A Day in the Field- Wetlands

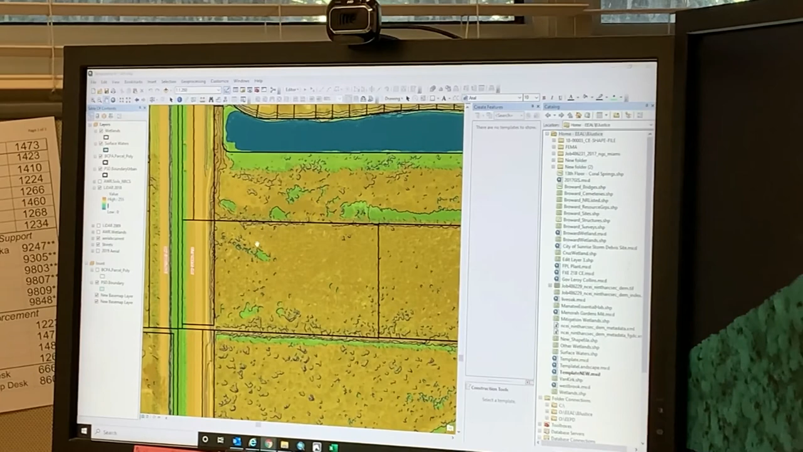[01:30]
Greener areas are a little lower, but for the most part, the site is about the same elevation. When I go out here, I like to check the lower areas first. Those tend to be where welllands are on a property because
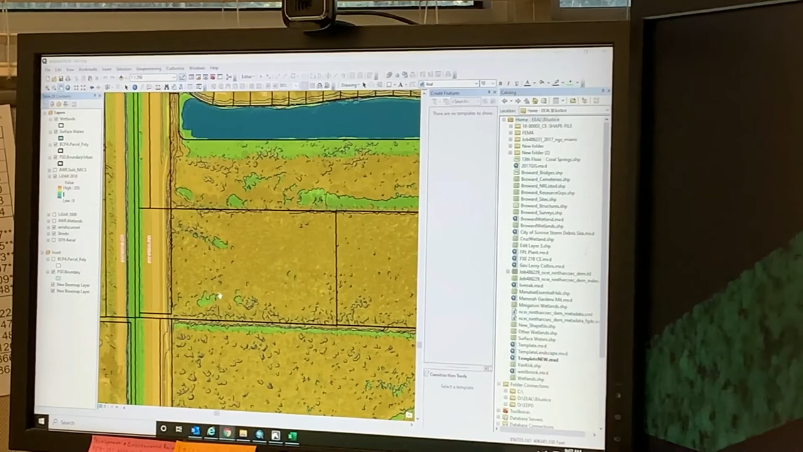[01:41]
obviously the lower areas are where the water is going to go. And then I also check the soil layer.